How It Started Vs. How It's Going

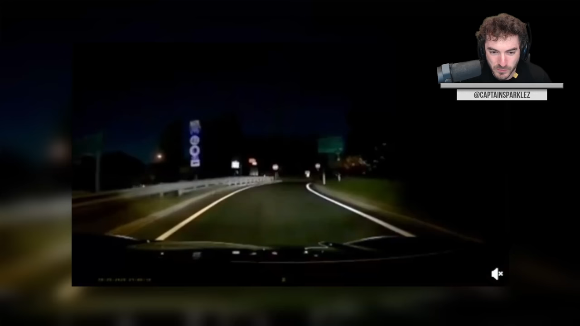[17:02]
Someone can't possibly be trying to get on the exit now after you're this far away, right? Right? You're basically at the... You're at the street that you've exited to. Okay, good. We don't have a person missing there. Dude just looks like he freaking teleported. Oh, my God. That was a missile. Is that person okay?
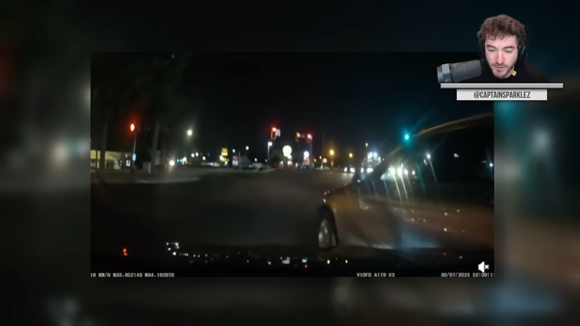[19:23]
Oh, you're trying to make a left from, like, not the left lane. Yeah. And then, of course, you go and lie about it because clearly you can do nothing wrong in life. Yeah, yeah, I know that. That makes sense.